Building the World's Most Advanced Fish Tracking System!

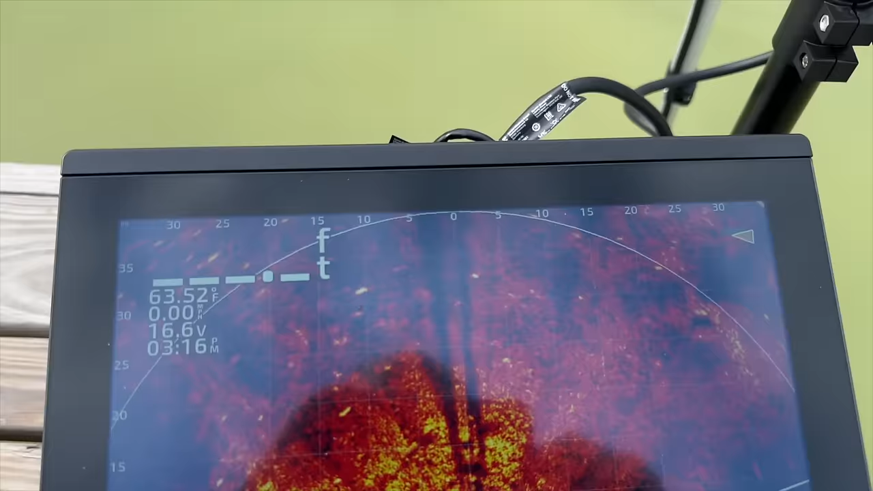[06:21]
On screen: water 63.52°F
all right we got the antennas installed i was going to put one closer to the oak throne but once we saw that fish feeding
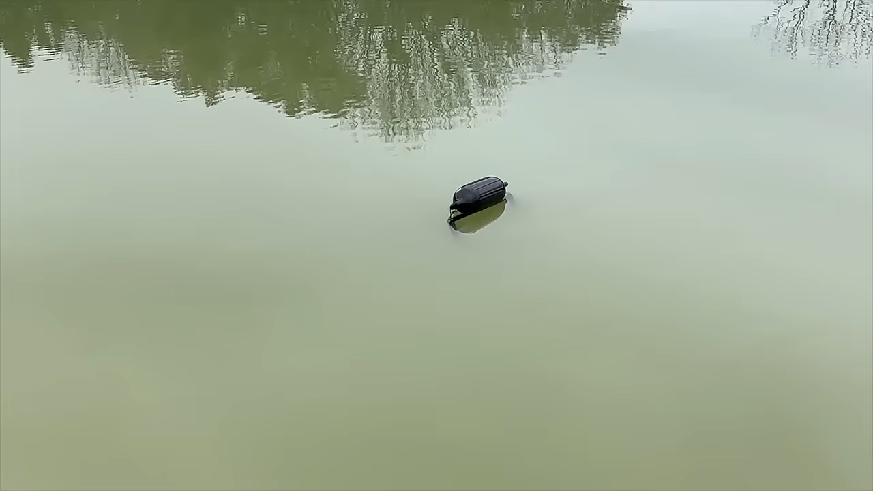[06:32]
activity when we were in the water right there i decided to put it halfway out there
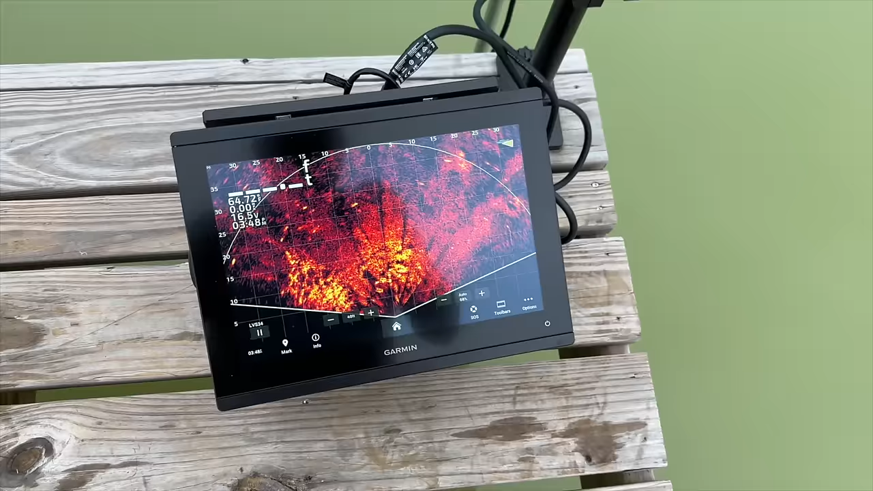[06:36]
and you can already see the fish swimming right there through the antennas so all those white dots are individual
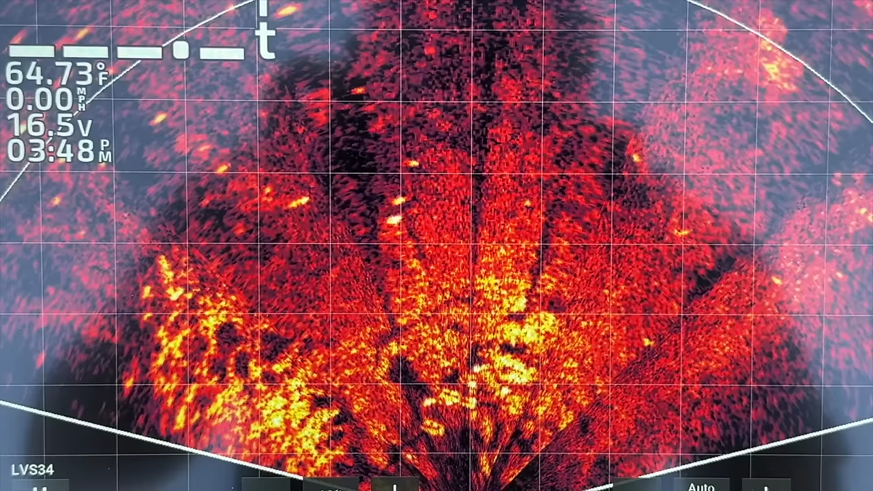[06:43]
On screen: water 64.73°F, speed 0.00 mph
fish like some of these smaller ones are probably bluegills but that's a bass right there swimming
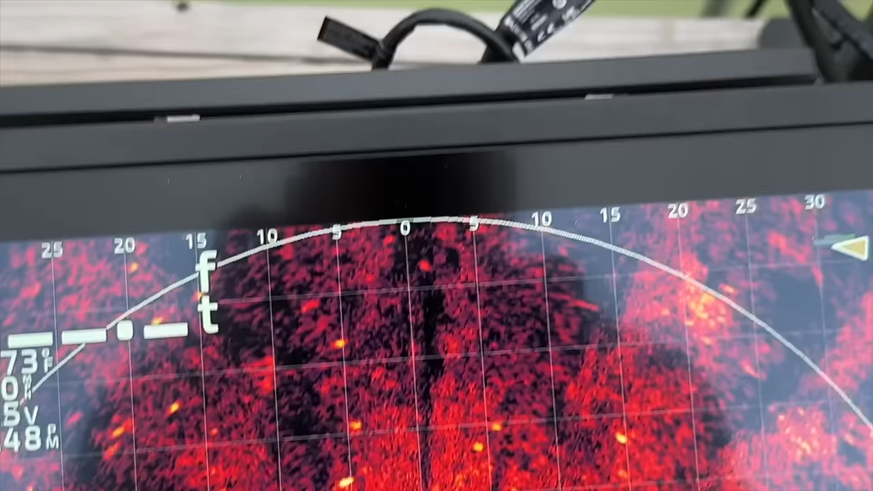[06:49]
and he's about to swim right at the base of that antenna
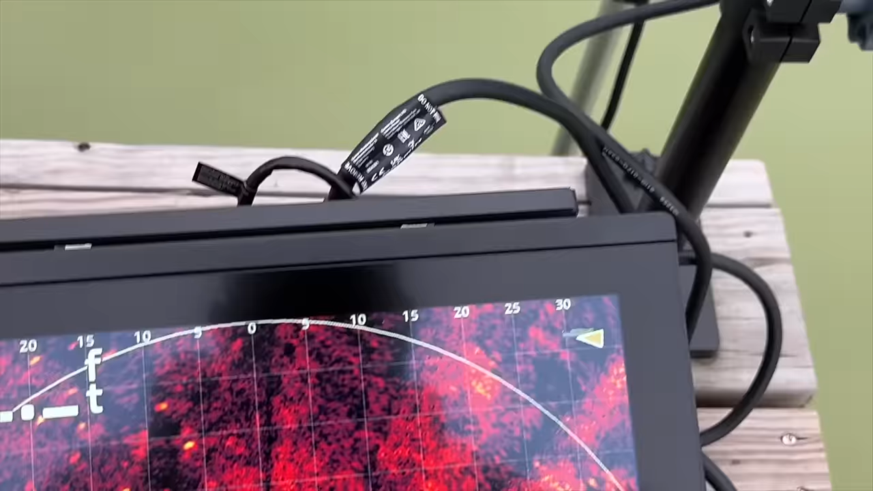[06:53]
so we should start collecting data
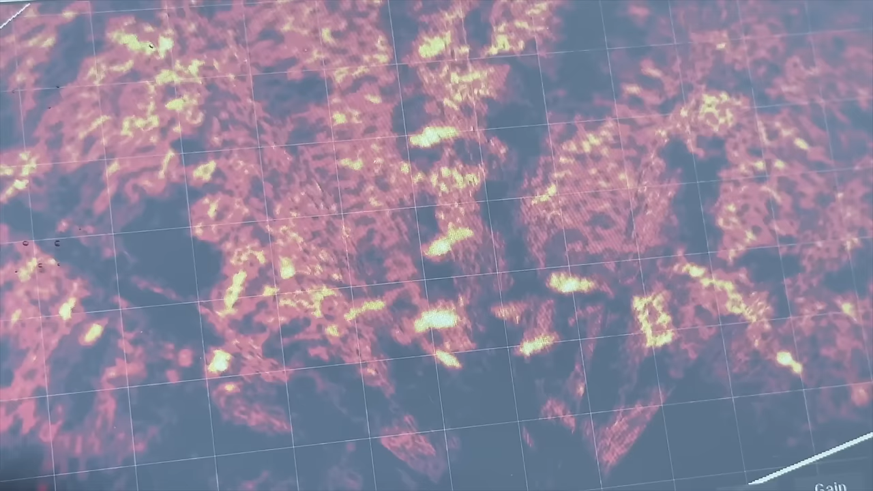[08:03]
it's really cool because i can look right here on the graph and see where the fish are in relation to the dock and i noticed there was a nice school of them over here
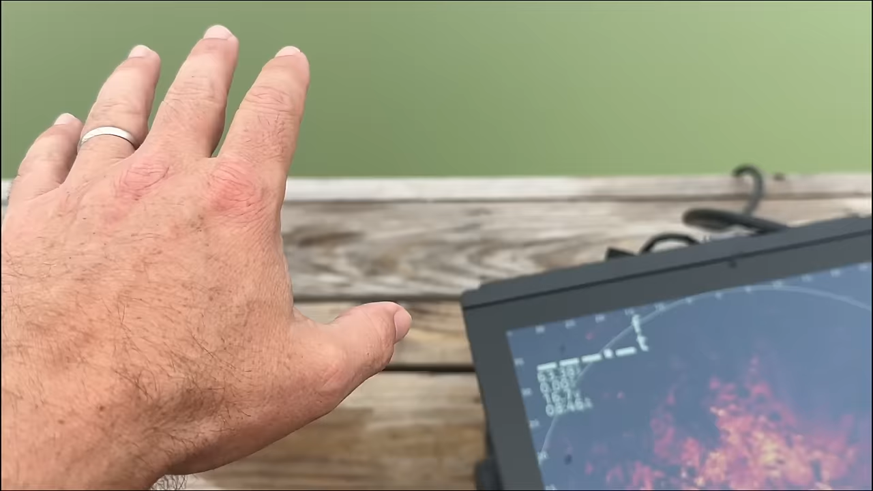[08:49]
control this area right here out in front of the dock all the trout and bluegills are staged out there in that deeper water just waiting on the feeders to go off
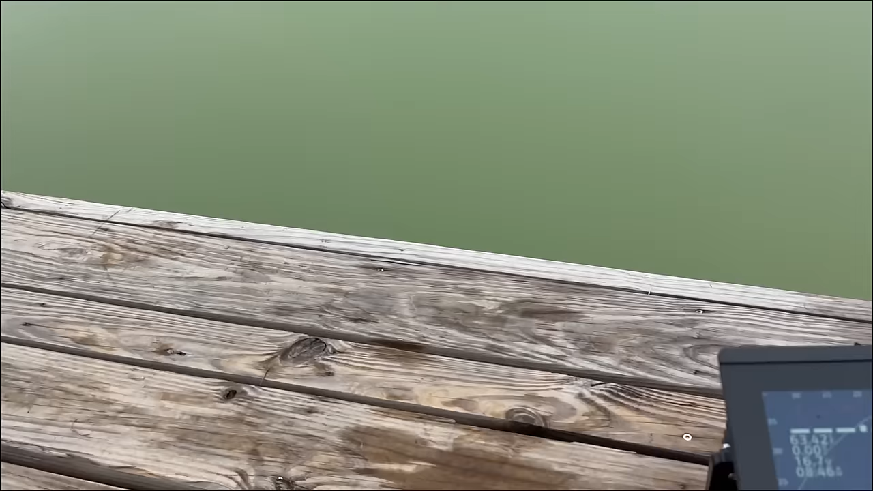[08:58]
as you can see all these bigger fish right here these big white
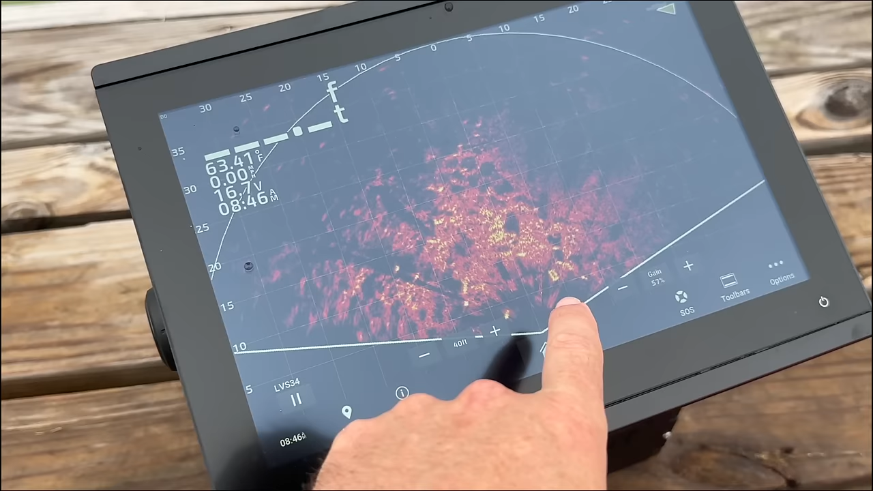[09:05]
blobs are bass swimming right here in this area and all those little slender specks out there are going to be
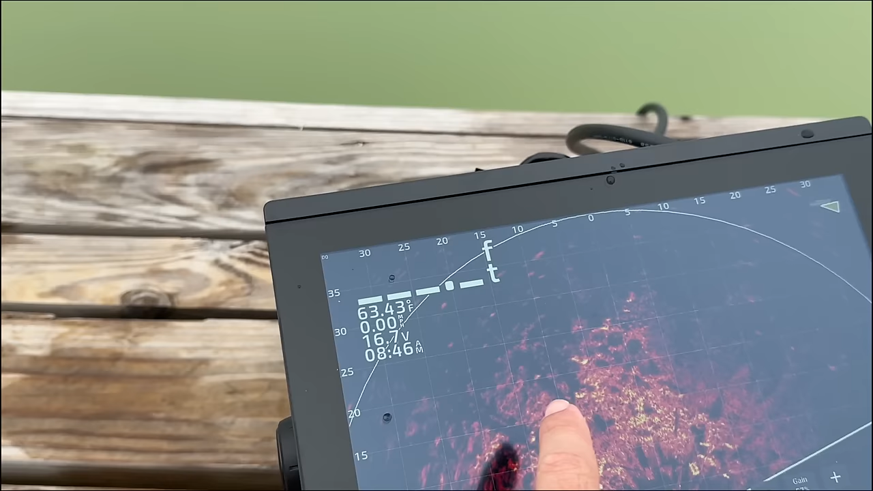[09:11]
the trout and the feeder is going to go off here in a minute and i have a feeling going to see all that stuff from out there shoot up here
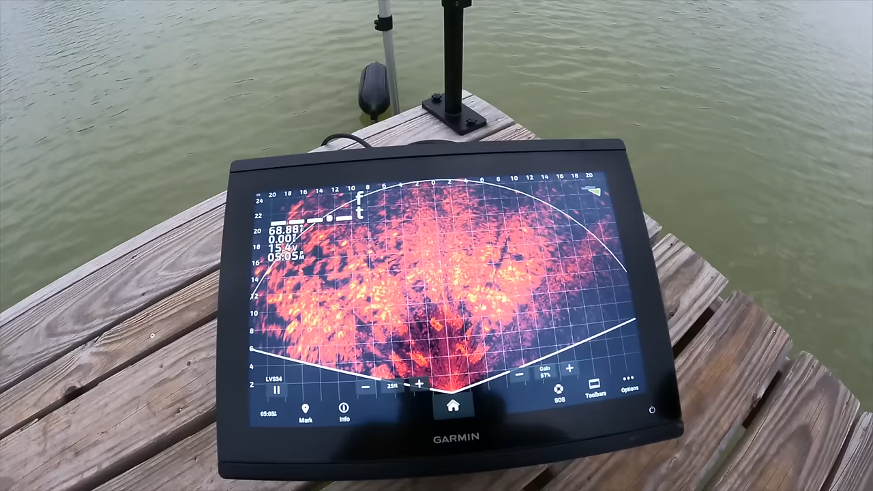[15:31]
all right we're gonna see how good this technology works i'm
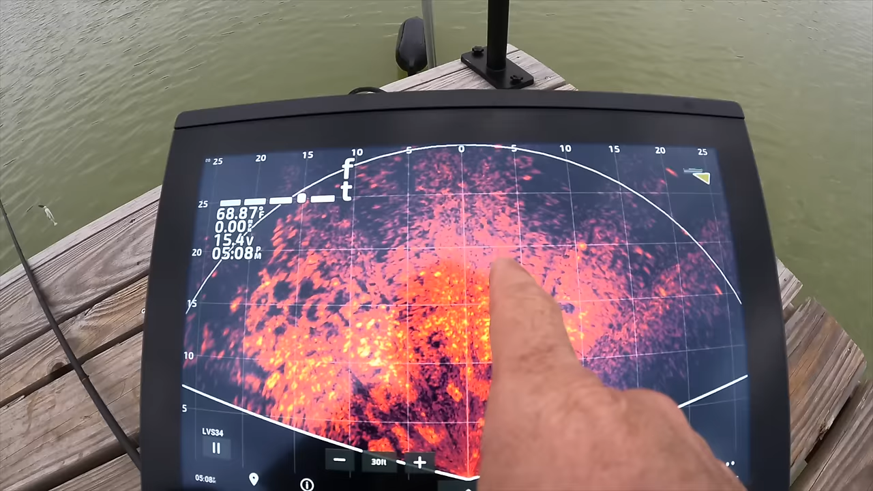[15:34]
On screen: water 68.87°F
gonna try to catch that one right out in front of the dock 20 feet out